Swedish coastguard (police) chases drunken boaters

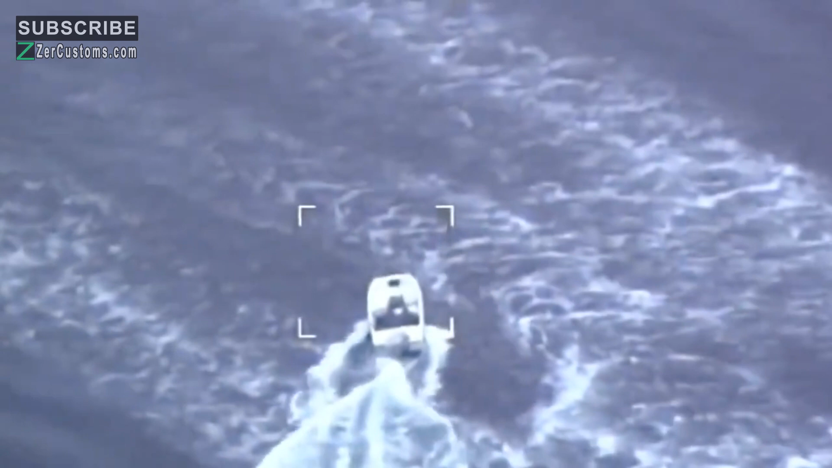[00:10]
Det här är borstlöset i skötrafik och det har vi dokumenterat Ja, det var ju...
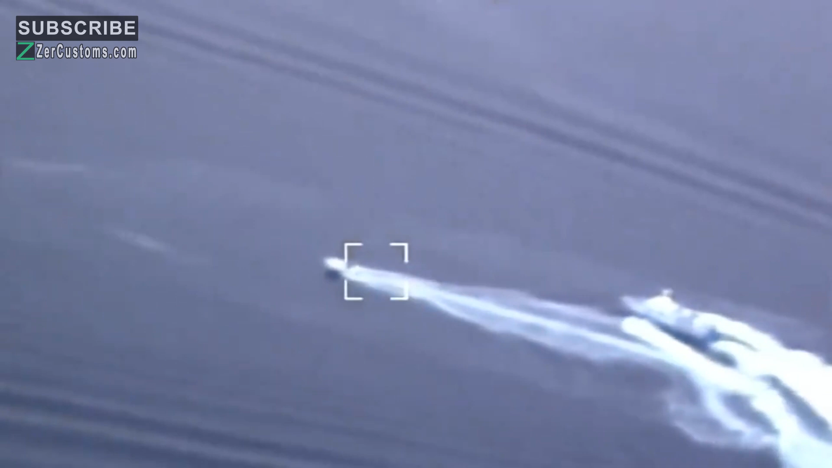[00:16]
kolla här, det var ju lite roligt Ja,
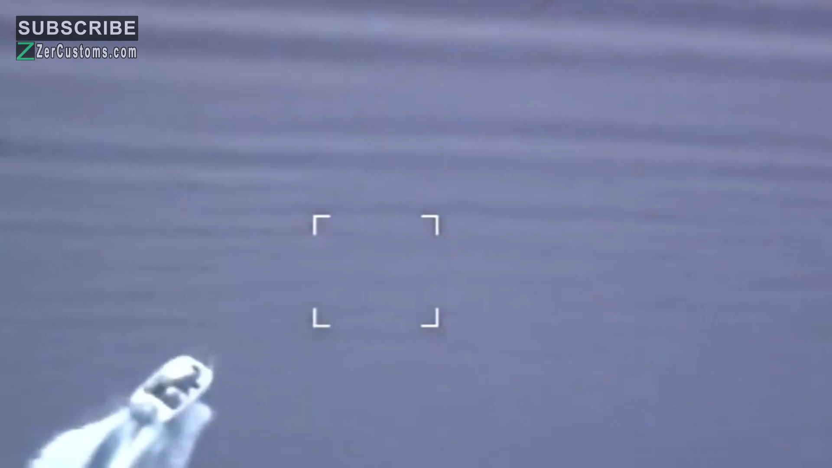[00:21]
det här är inte ofta man ser alltså Nej